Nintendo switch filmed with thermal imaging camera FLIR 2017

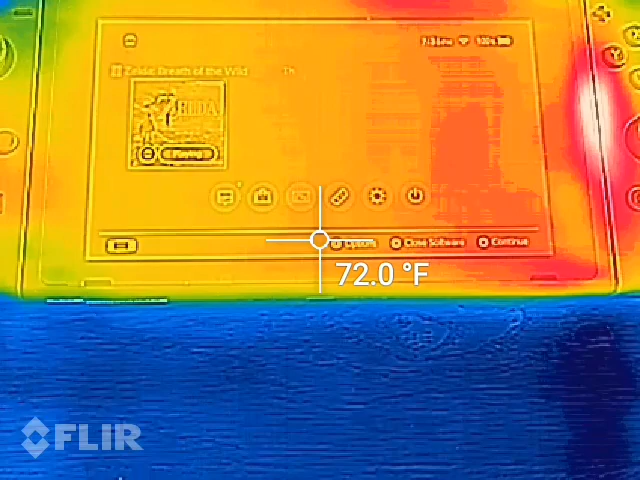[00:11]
On screen: spot 72.0°F
This is a video of the Nintendo Switch filmed with a thermal imaging camera. The camera used to film this video is a CAT S60 rugged smartphone with built-in thermal imaging by Flair.
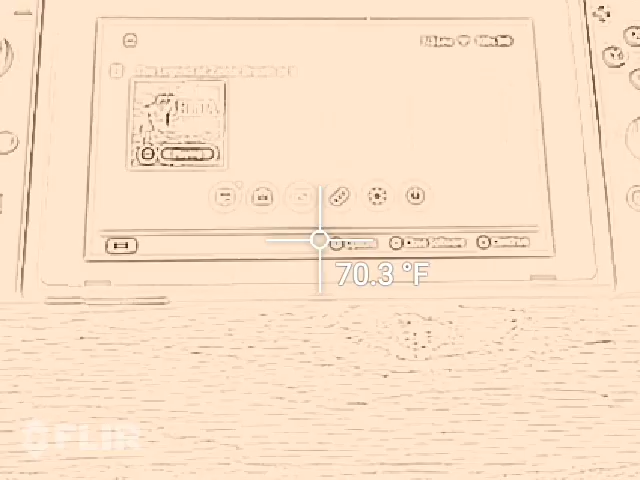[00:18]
On screen: spot 70.3°F
The reason I'm making this video is to show how hot the Nintendo Switch gets when it's in its portable mode.
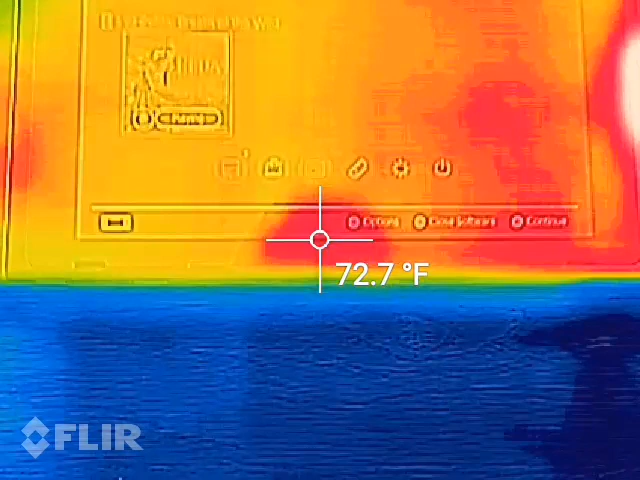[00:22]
On screen: spot 72.7°F
And you can see on the video
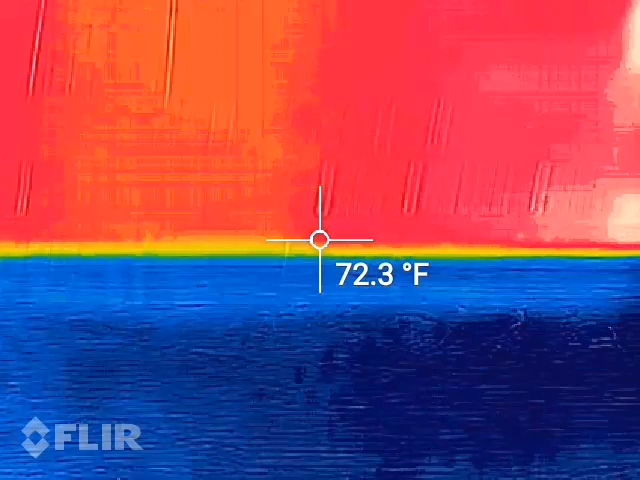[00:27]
On screen: spot 72.3°F
the ambient temperature in my house is about 67.8 degrees
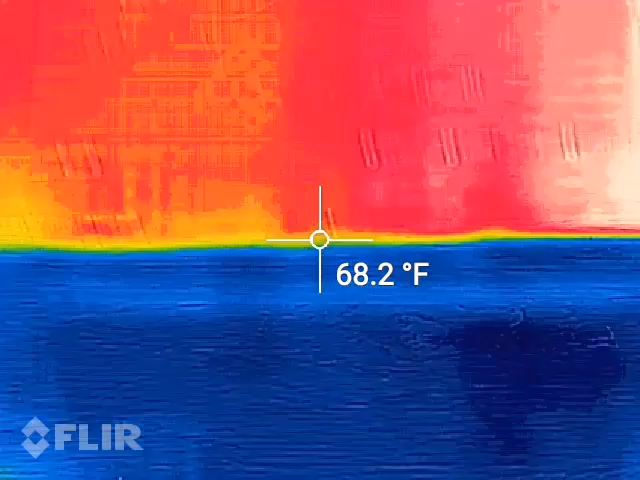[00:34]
On screen: spot 68.2°F
and on the screen we have about 72.5 degrees.
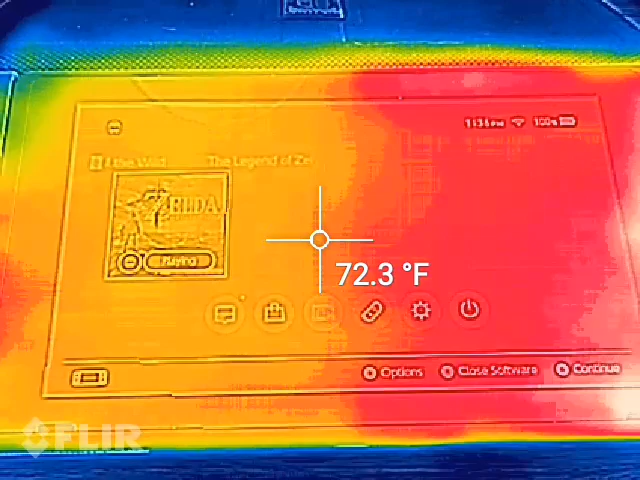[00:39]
On screen: spot 72.3°F
It looks like we do got a little bit of heat coming from that Joy-Con.
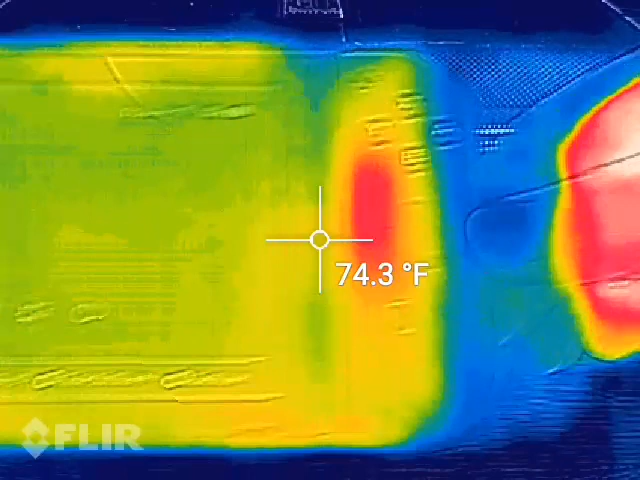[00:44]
On screen: spot 74.3°F
And this Joy-Con over here is a little bit cooler.
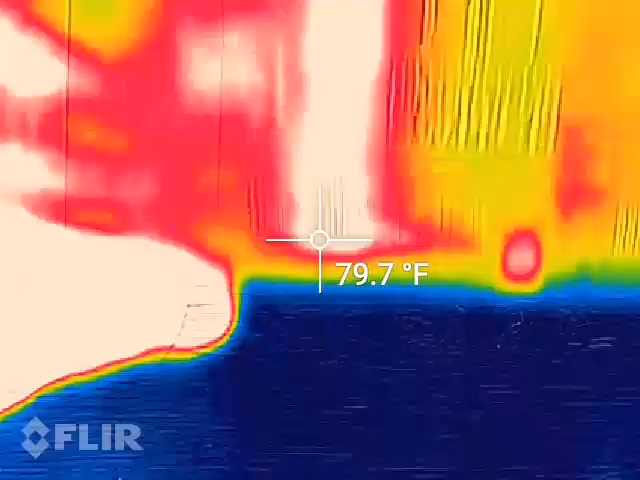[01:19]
On screen: spot 79.7°F
backside and you can already tell
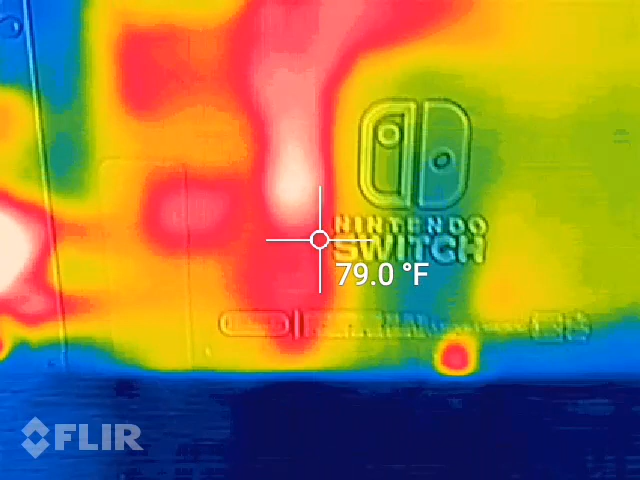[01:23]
On screen: spot 79.0°F
exactly where the heat pipe and the processing unit is actually down in this corner and you can see where all the red is is where the heat pipe is and if we come up to the top of the device we can look at where the exhaust vent is to dissipate that heat. And we're already up to about 85.6 degrees or 86 degrees in
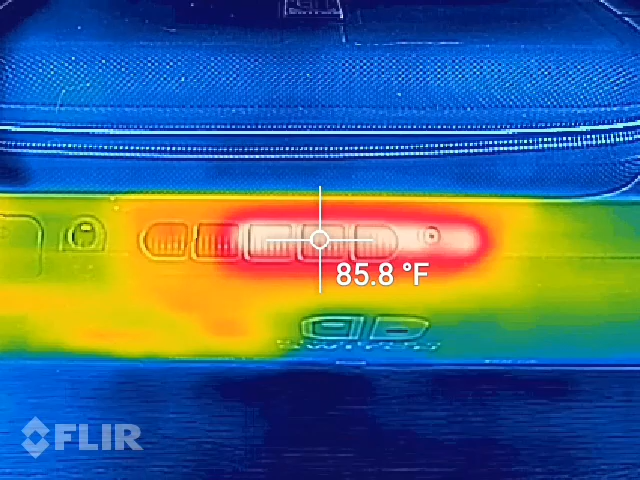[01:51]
On screen: spot 85.8°F
that area with the game just kind of running in the background.
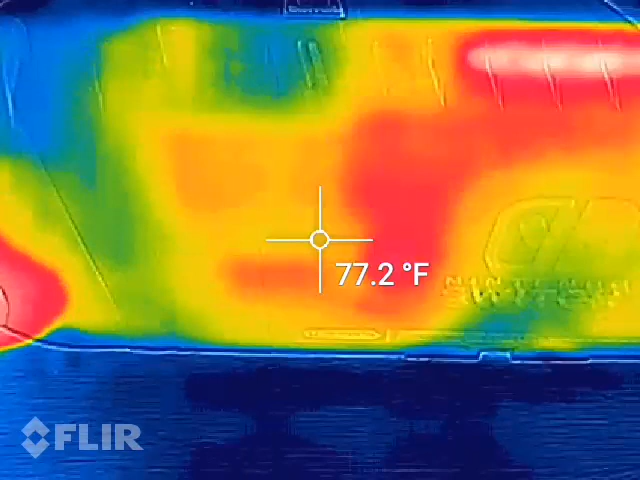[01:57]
On screen: spot 77.2°F
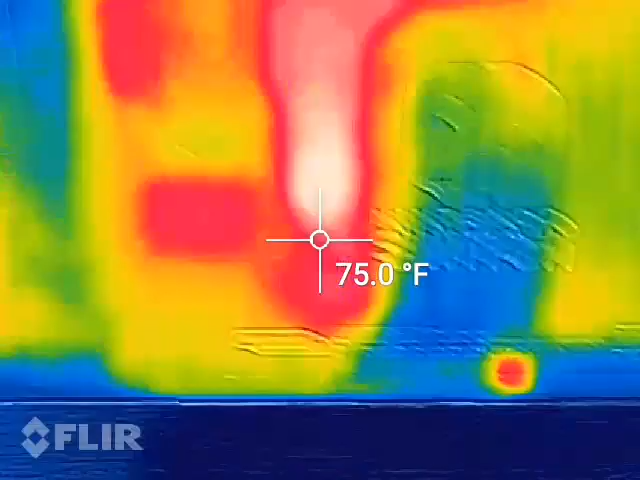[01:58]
On screen: spot 75.0°F
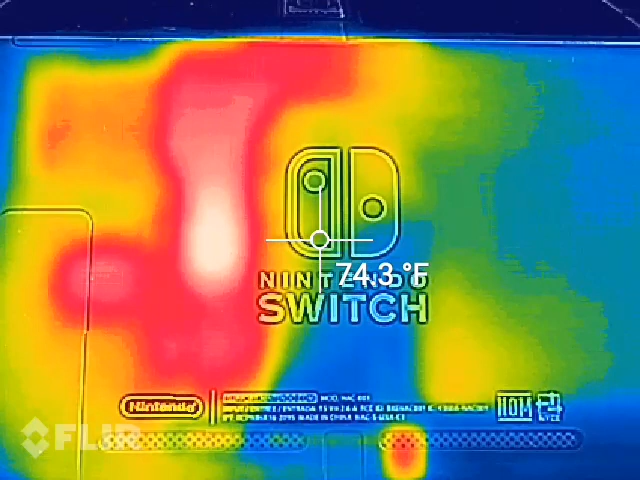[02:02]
Now if you note the camera kind of stalls out for a second and that is because the thermal imaging camera is refreshing itself for the accuracy of the heat that it's filming at the time. As you can see my hands are nice and warm on both sides.
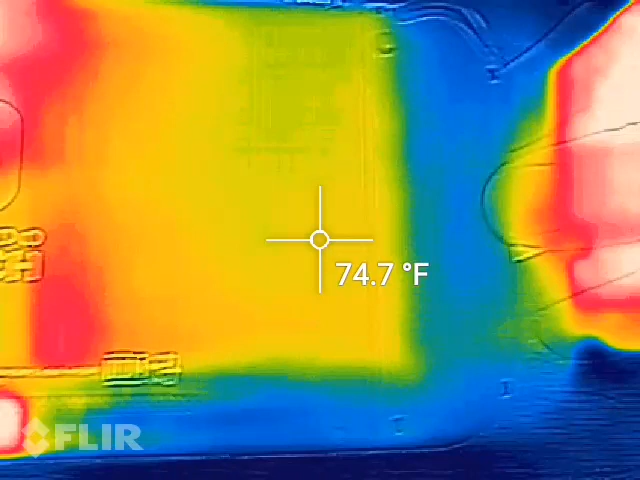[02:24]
On screen: spot 74.7°F
You can see right here where it's kind of more
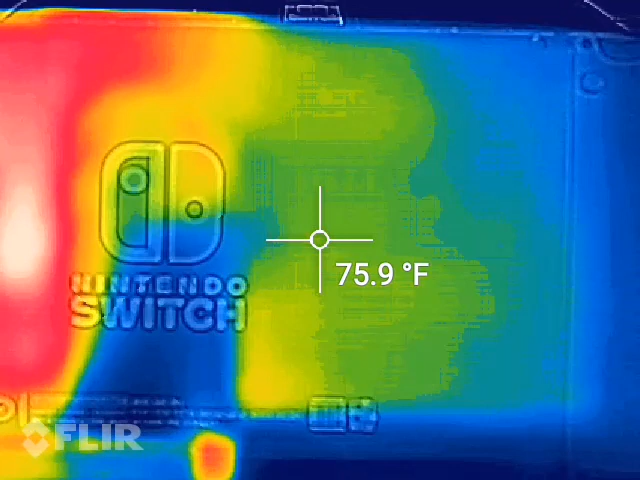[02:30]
On screen: spot 75.9°F
of a greenish square on this side is where the battery sits in the Nintendo Switch and this is where all the components sit for like the circuit board that runs the Nintendo Switch. And this area here where it's nice and red is where the heat pipe sits on top of the system on a chip for the processing for GPU and CPU. And I believe it's right in this area here where that chip sits the
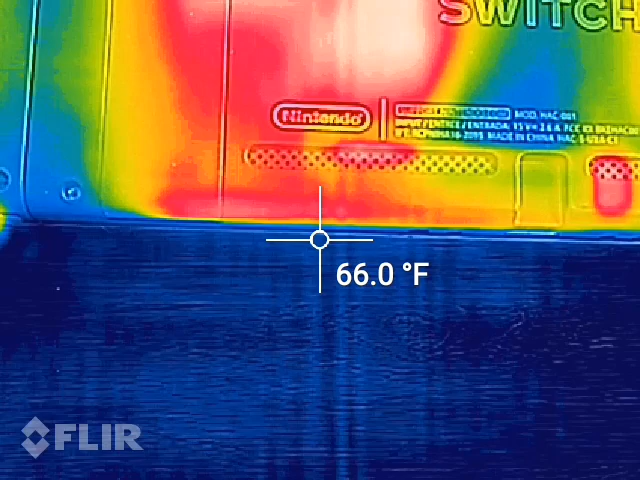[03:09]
On screen: spot 66.0°F
Integra chip by Nvidia that powers this guy. Now you know down here we have these two vents on the bottom. This is where the system pulls air into the system to cool down the internals
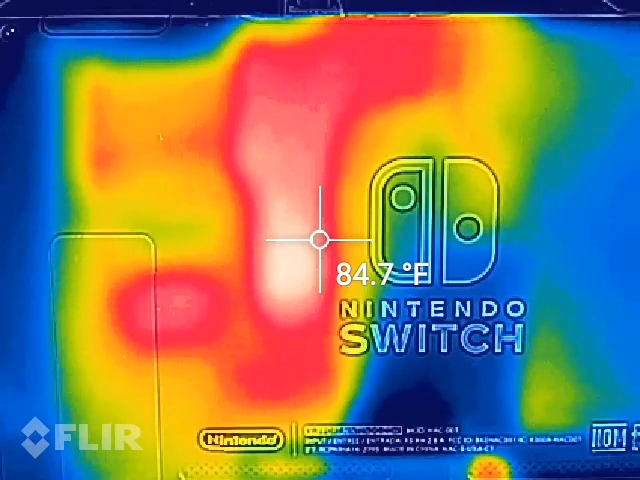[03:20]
On screen: spot 84.7°F
and then the heat gets blown by the fan in the center here upwards
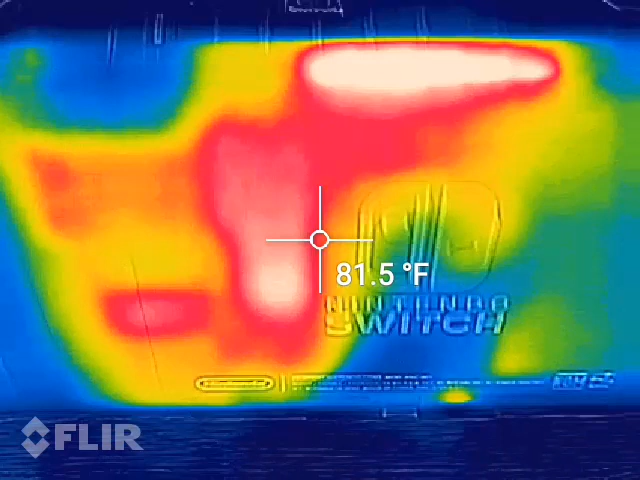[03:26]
On screen: spot 81.5°F
and dissipates the heat at the top of the unit through this air vent.
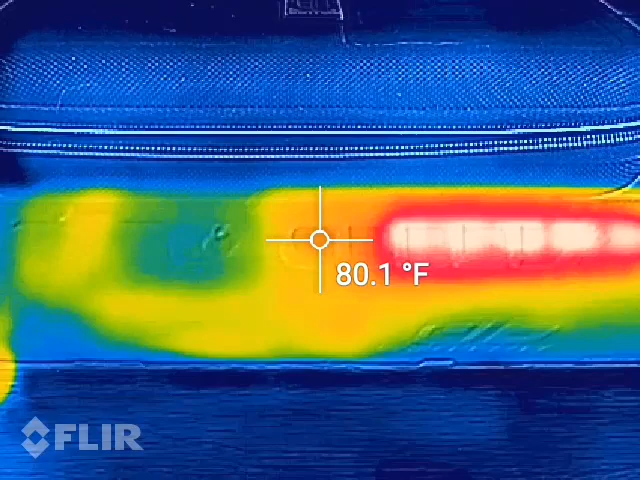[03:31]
On screen: spot 80.1°F
And you can see now with the game still running we're about 89 almost and we might hit 90 degrees.
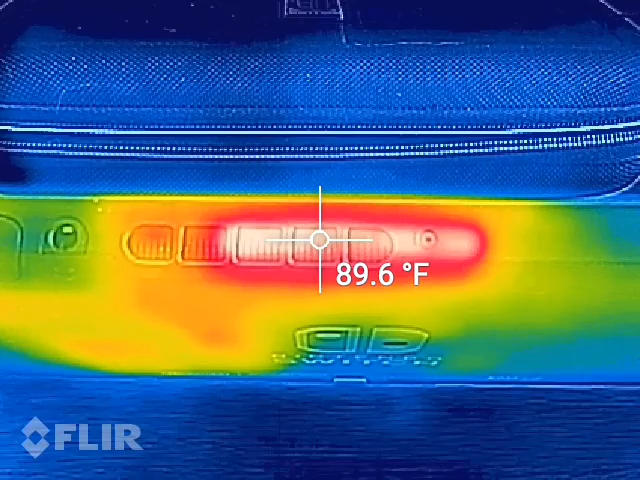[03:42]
On screen: spot 89.6°F
There we go 90 degrees coming out of the exhaust vent.
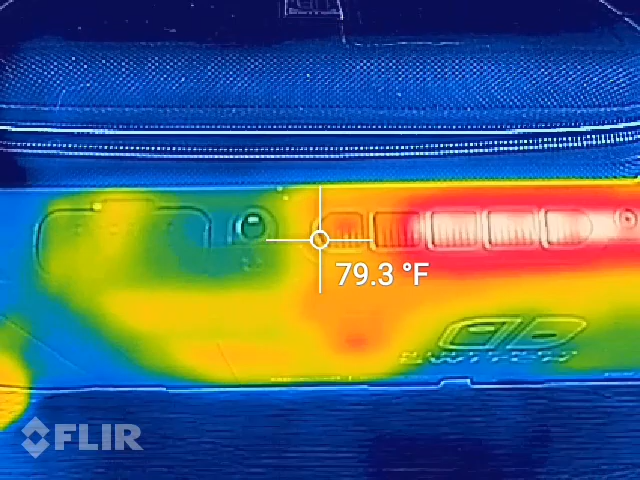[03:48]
On screen: spot 79.3°F
If we look over here where the game cartridge goes you can see that there is some heat buildup also on the game cartridge.
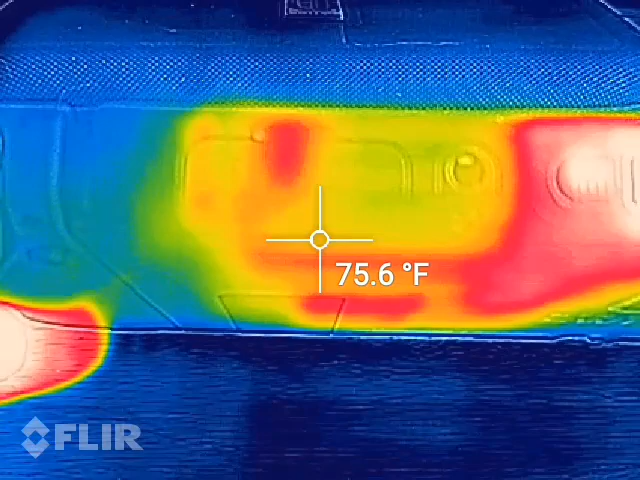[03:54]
On screen: spot 75.6°F
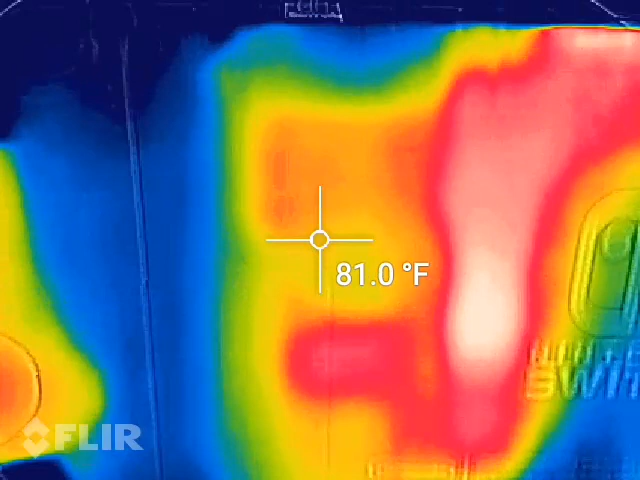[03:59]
On screen: spot 81.0°F
Then the backside again over here we have the back. Let's see if I can get that in focus. There we go. See the kickstand that pulls out on the back.
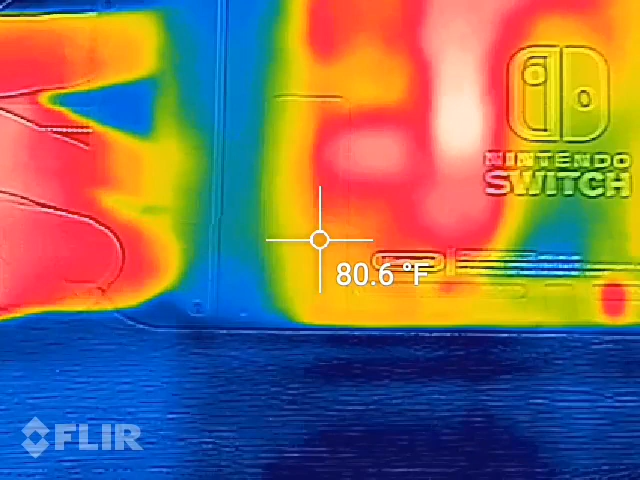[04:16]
On screen: spot 80.6°F
And you can definitely see where the hot spot is where that heat pipe